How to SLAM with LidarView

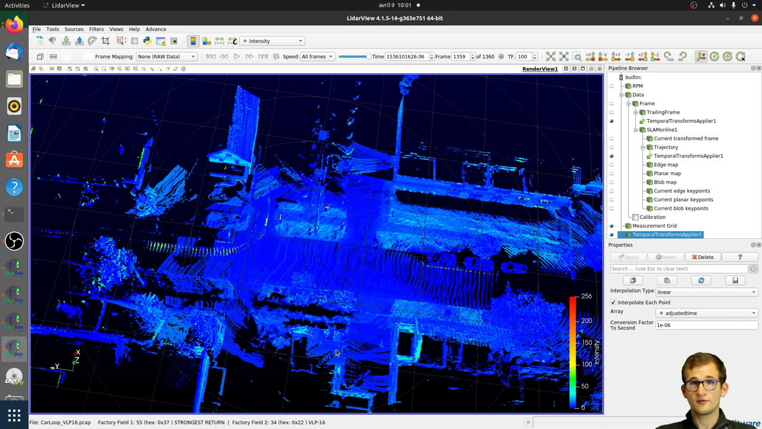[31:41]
But we are currently working and we want to add loop closure, because it's really useful, for example, in indoor datasets when you have a lot of loops. So, if you're interested with it, again, you can just contact us. We will be pleased to work with you and to use it later for your applications. Just as a reminder also, this trajectory here, and as all the dead set I presented, is just using LiDAR data. We don't have any IMU, or GPS, or images, anything. No, just LiDAR data, and we're just using it. So, just to sum up what we've seen together on how to SLAM with leaderview.
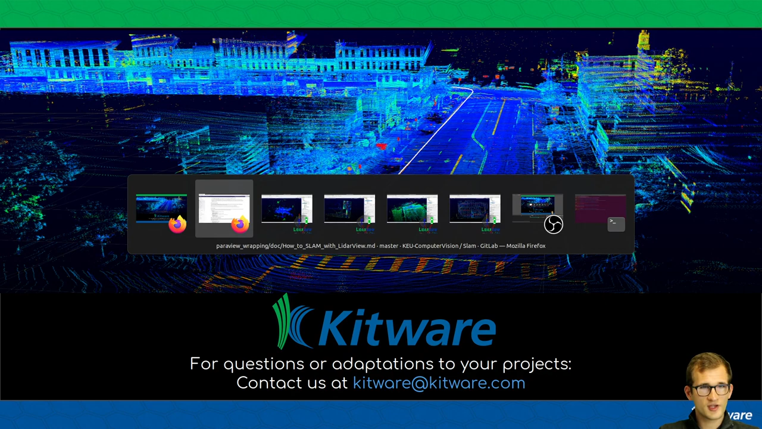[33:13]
Is all the data kept into memory? It depends. For example, if I'm just talking about the key points maps.
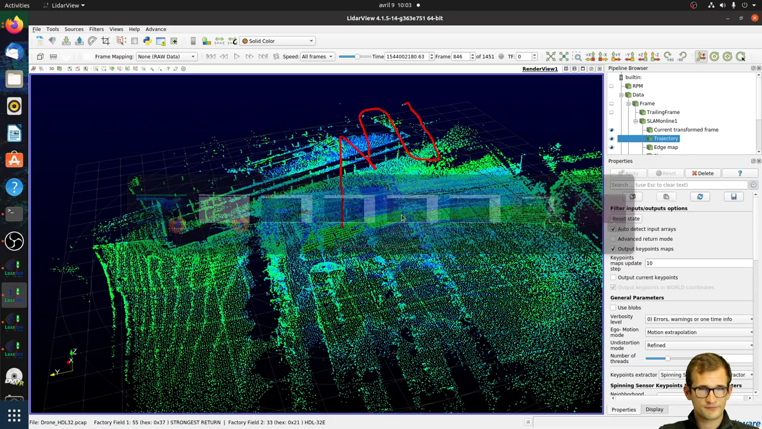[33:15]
In this case, yes, the key points maps are stored into memory.
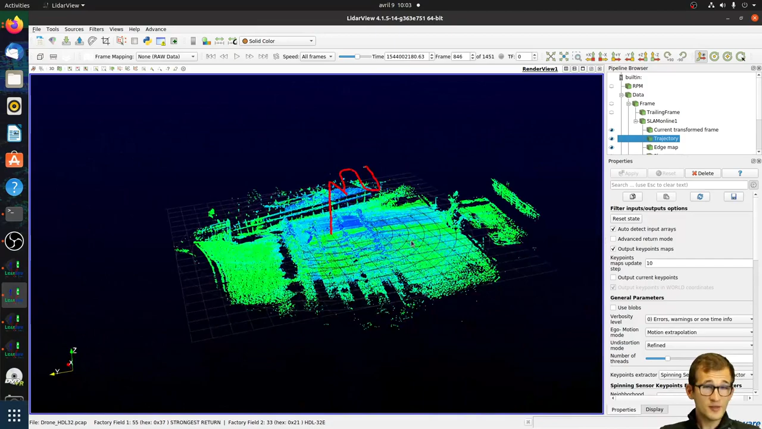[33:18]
That's why we need to downsample the input points, because if we are considering all the points, this will grow bigger. In fact, we'll just reach the same problem with aggregating all the points. It will present maybe millions, hundreds of millions of points, and that's too much. So yes, we used a downsampled version of the maps. As you can see, there is a kind of resolution. For example, for the planar map, we only have one point every 50 or 60 centimeters.
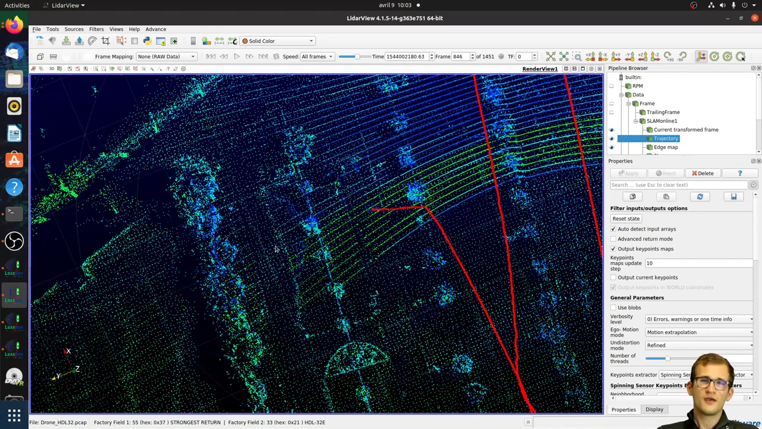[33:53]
So this will allow us to have some more global features representing a plane at this particular position.
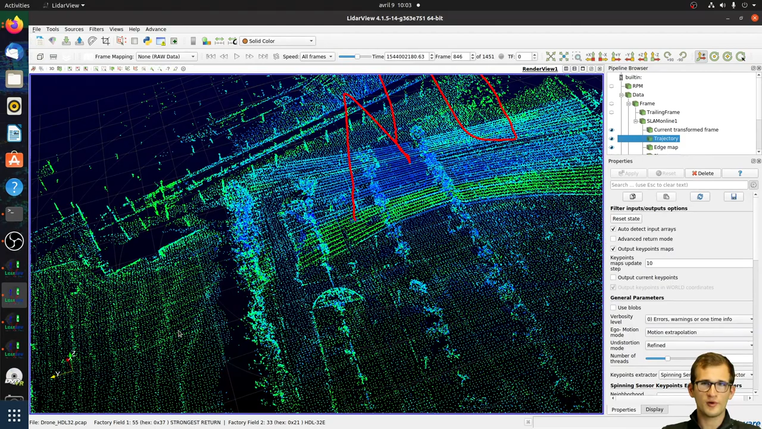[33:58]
So it will maybe filter outlier points. And this will have also the effect to have a much smaller map in memory. For example, this kind of map is just maybe a few megabytes. So it's still largely tractable and scalable for bigger datasets. It's also possible to save all the key points if you want directly on file, on disk. So it won't be in memory and you will be able to use it for later use. Does it work in a multi-LIDAR setting?
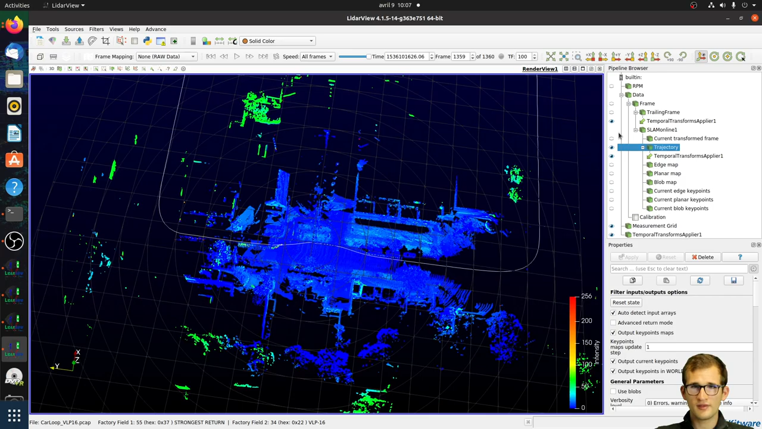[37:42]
So as you may have been able to see, there are different kinds of key points. So I talk about edge key points, about planar key points, maybe let's go back to this dataset. So we have different kinds of key points. So the edges one, which are really extracting the edge of the buildings.
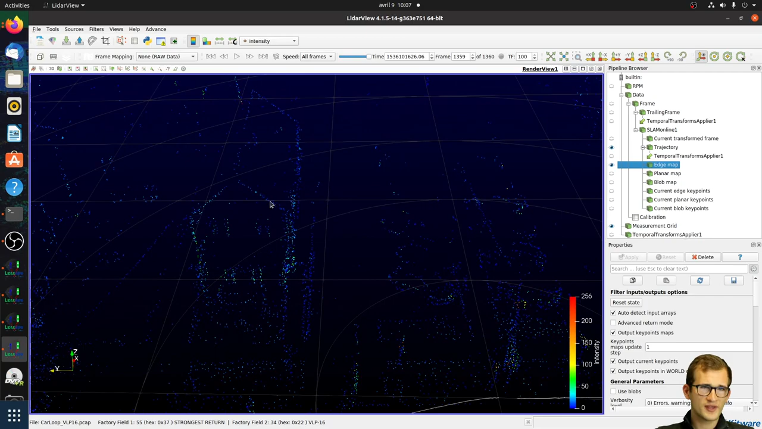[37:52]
For example, you can see this house here. The intensity gaps like the lane markings. We have also some pillars or some electric lanes here. So these edge key points are useful to extract some straight lines information, some sharp edges information. So they will help optimization by just reducing the uncertainty in a longer one translation, which is the orientation, in fact, of our edge. So they are really useful.
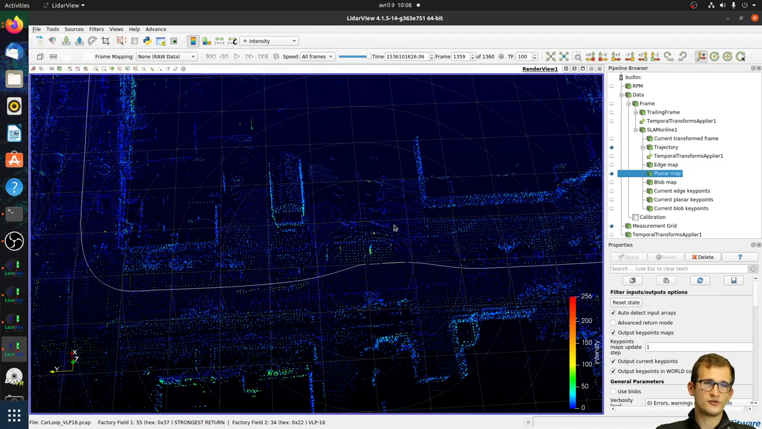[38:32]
For example, in forest, we have a lot of trees. In indoor environments, we can have some pillars or wedges, everything. Planar key points are very, very widely used. We have a lot of key points because on Earth, generally, even if you are, maybe not in space, but normally you have a ground. So you have a ground surface. And so ground surface can be used to already optimize three degrees of freedom. So the desired elevation and also the rolling pitch. So planar key points are necessary. You cannot ignore them. Edge can also be used after to register the edge on this plane because you don't know the orientation.
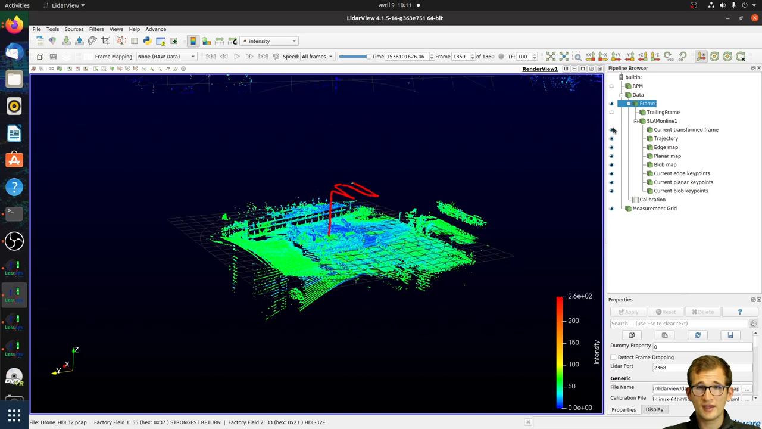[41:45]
But if you are just doing that for visualization purposes, for example, for the drone one, you can see that my incoming frame, if I just disable all the, hide all the outputs,
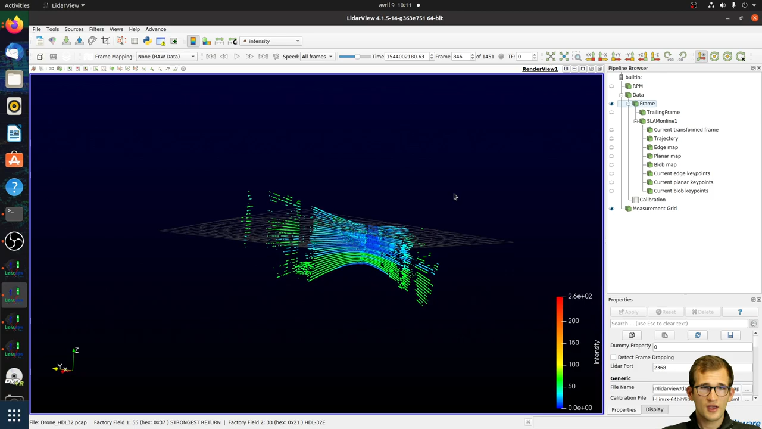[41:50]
is not in the same frame because the coordinates, the LiDAR is mounted, like the axis of the LiDAR is horizontal. So even, or you have two choices. Either you can transform, for example, so using a transform filter when you can just check, set the orientation correctly.
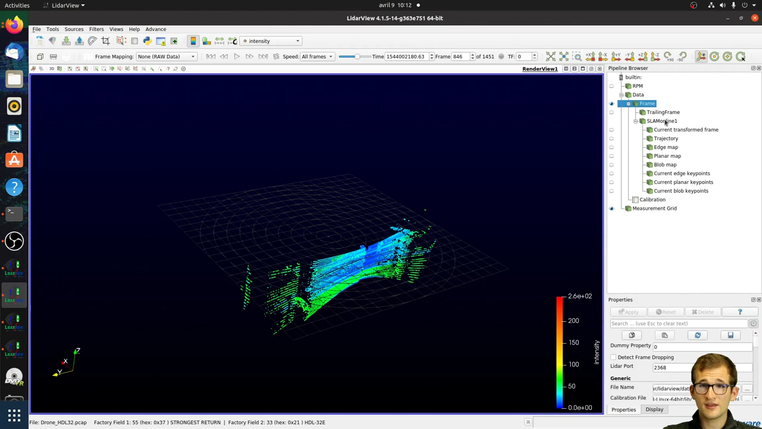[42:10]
Or if you want, directly in the SLAM, there is a parameter that allows you to change, to set what is the calibration of the LiDAR sensor compared to the base, to the frame you want to track on the mobile platform. And you are able to set it. So in the, just check that the advanced features are toggled with a little G. And you can set, as you can see, the base to LiDAR transform.
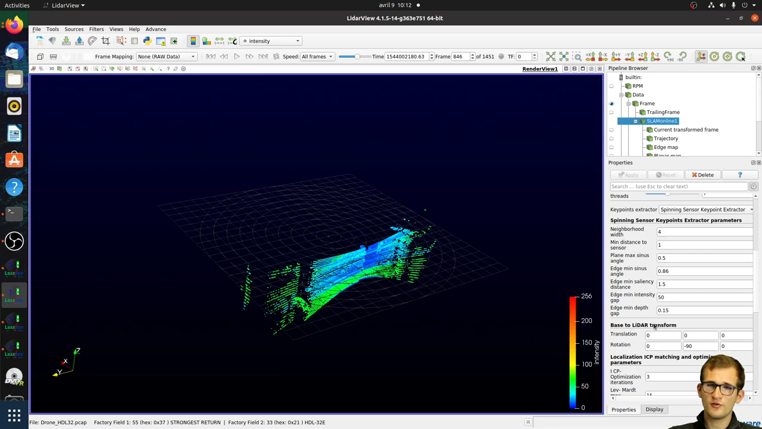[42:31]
And what, that's what I've done here, by setting a rotation of minus 90 degrees around the Y axis.
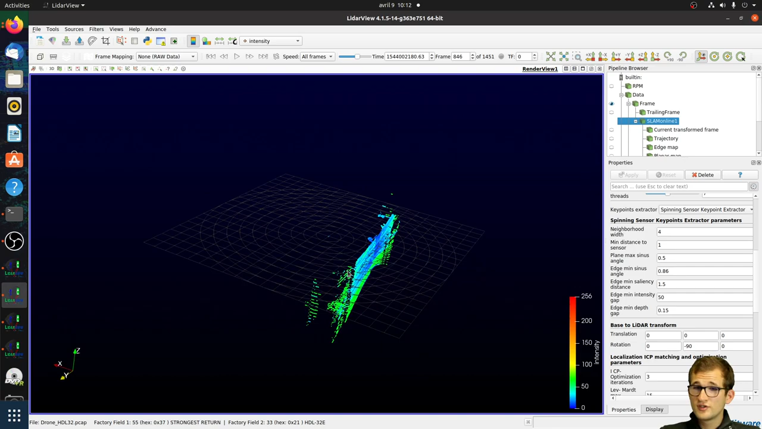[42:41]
So it's not used to have better performances, because it would just behave the same. It's just used in the end, to be able to aggregate, to have the map in the, to have the,
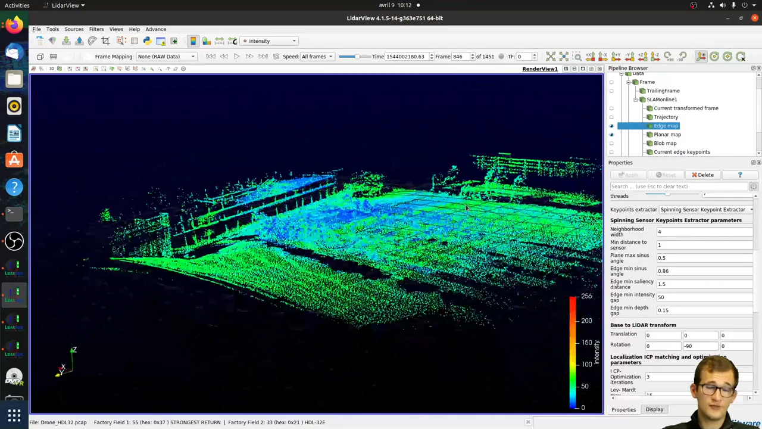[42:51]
to have the map in the correct ground aligned frame coordinates. So it's just used for that.
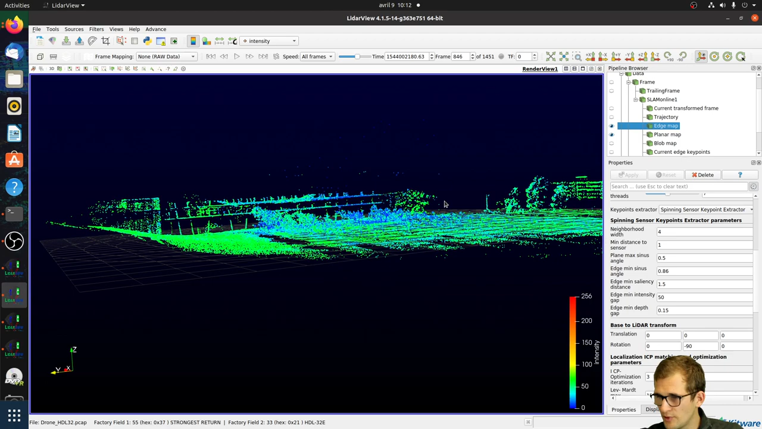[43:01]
How does it perform in dynamic environments? Are you relying on the stable key points? That's the difficulty. It's always difficulty, you know, with dynamic mobile objects. For example, you can have some cars, you can have some pedestrians. It really depends on the surrounding environment, on the static environment.
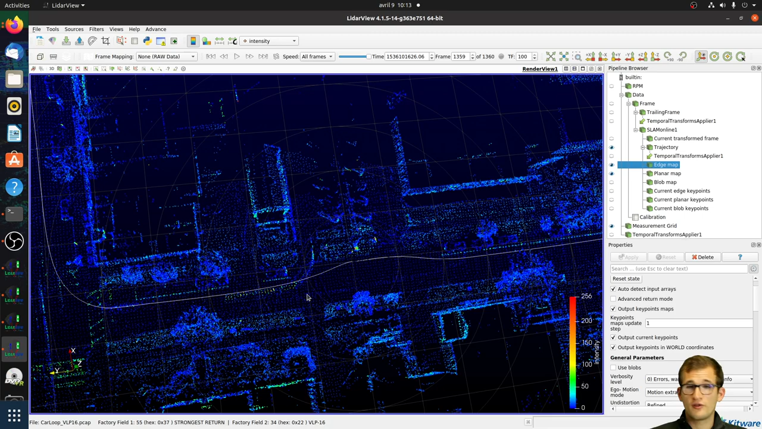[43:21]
For example, in such urban environment, we have some mobile objects. For example, we can see here a car that just moved. We can see some other cars here. One car was parking and there was some other one coming in the other way. Here we had a lot of cars on the road too. So if we have some other features, if we have so many other key points on the walls, on the surrounding buildings, on the ground, it won't be a problem. It won't be a problem.